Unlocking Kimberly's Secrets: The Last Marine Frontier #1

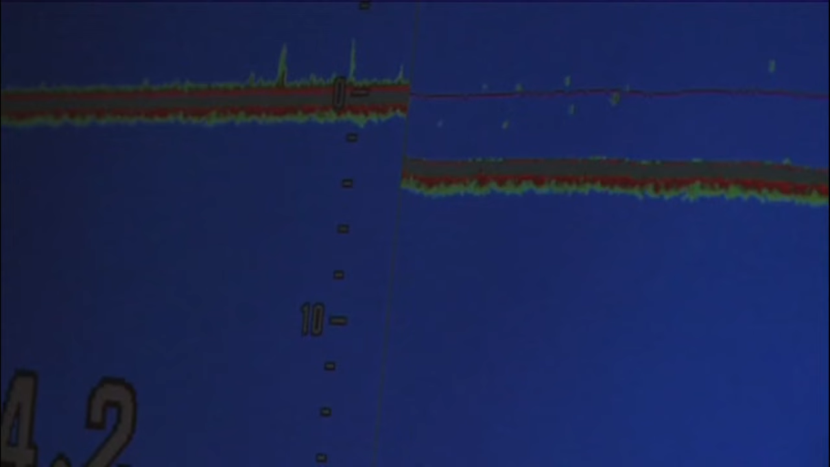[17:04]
transducer from this echo sounder here.
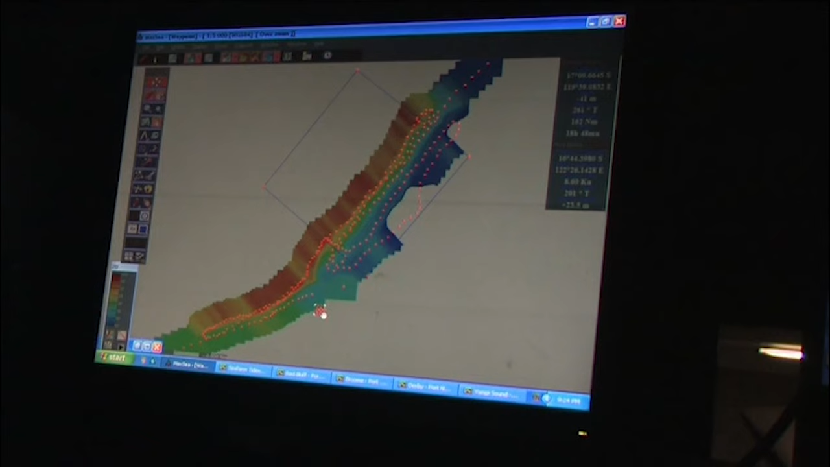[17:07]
And it paints a picture of the bottom in, yeah, a 3D image.
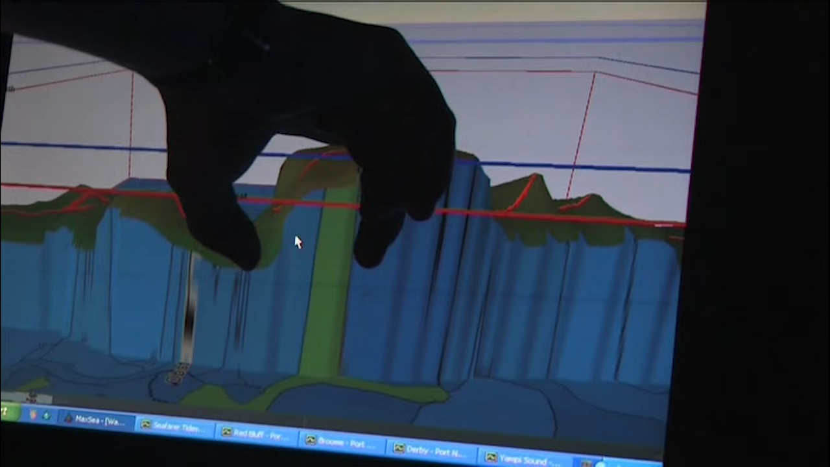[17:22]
And it steps up to about 15, 10 metres in the middle of the channel before dropping down to about 20 metres on the other side of it, on the southern side of it.